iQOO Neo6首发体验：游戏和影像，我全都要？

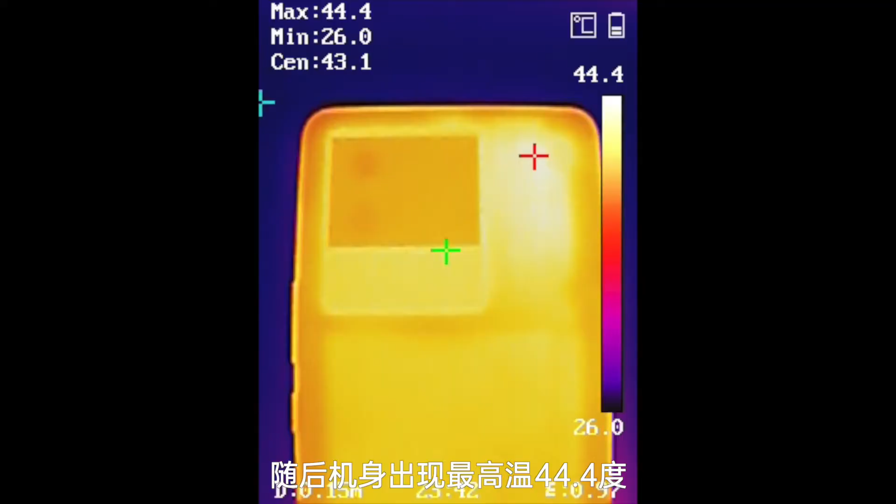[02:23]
4度还是摄像头右侧帧率缓降温度下来后帧率再缓升这种策略
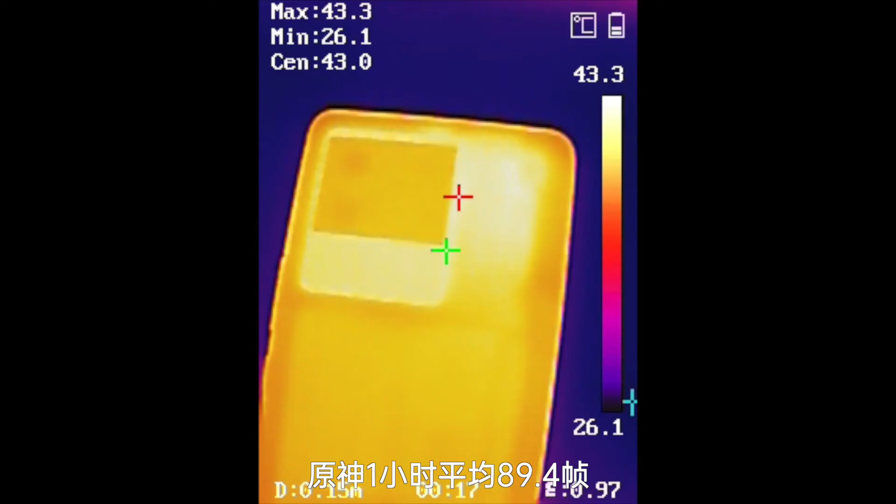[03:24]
4帧机身最高温只有43.